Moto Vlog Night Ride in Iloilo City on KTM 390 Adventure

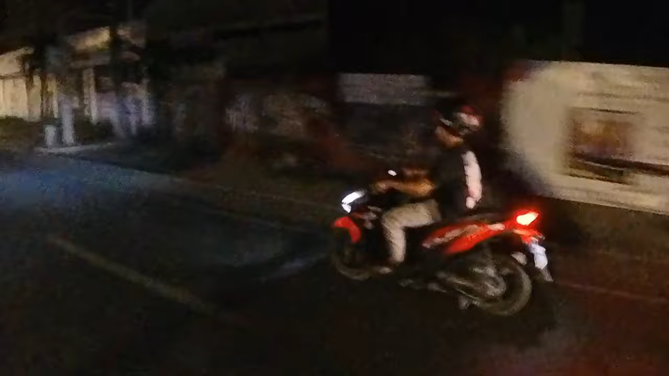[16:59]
So over to our left, right behind these buildings,
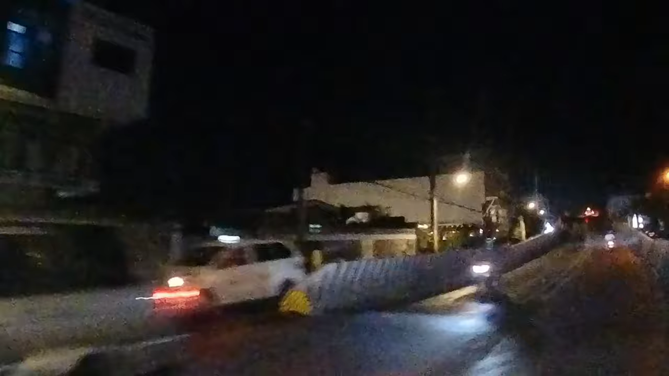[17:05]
the Esplanade continues down through there, and there's a lot of restaurants in those buildings and little bars in the back and all that you can hang out with.
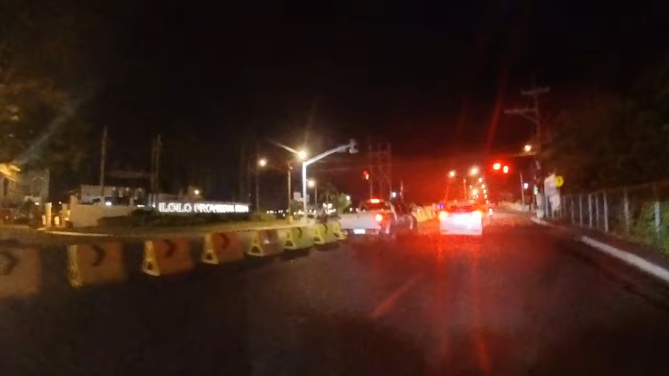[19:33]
There's Mule over there on the other side, nice restaurant, and the Iloilo boat club's right over there too, right on the other side. So that's the river down the side right over there. Really nice work they've done here. Look at all that beautiful landscaping.
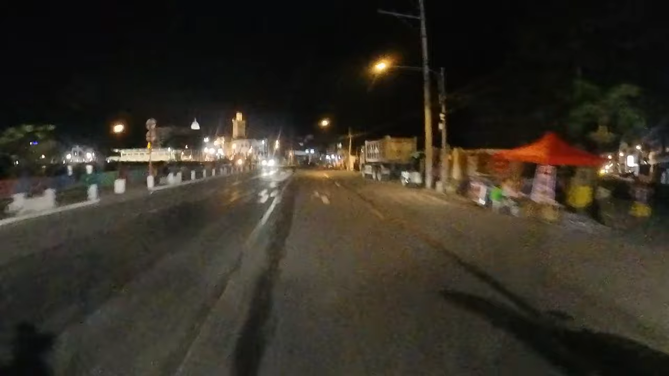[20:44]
used to be the immigration building right here, but they moved immigration over into Festive Walkover we were at earlier there at Mega World. It's the Bureau of Customs there at the Port of Iloilo.
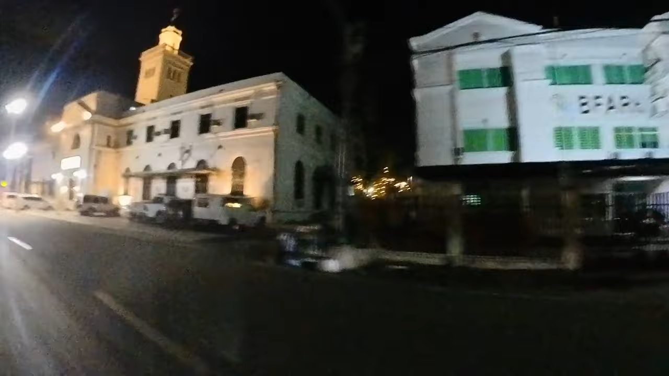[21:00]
Beautiful old building. Just so beautiful. We're going to follow the
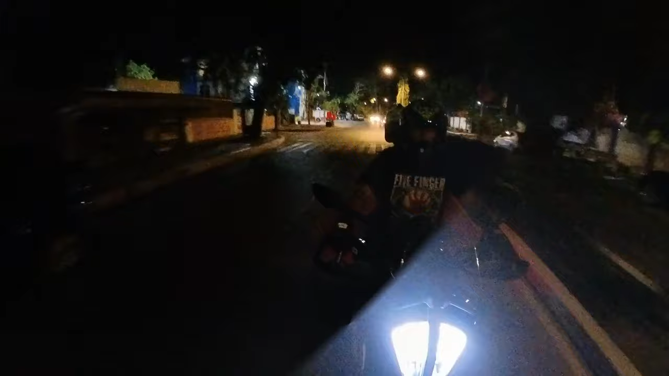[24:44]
And we are now at Fort San Pedro, which you can go out there and all, there's a monument out on that corner there,